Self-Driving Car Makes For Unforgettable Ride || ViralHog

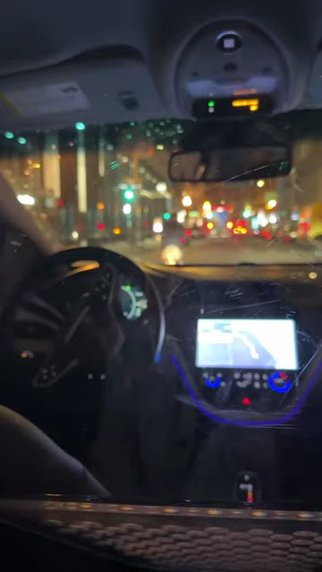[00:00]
It's better than a Norse tracker right now. Here we go. Fucking hell. Oh my god! Oh my god! What the fuck is it doing?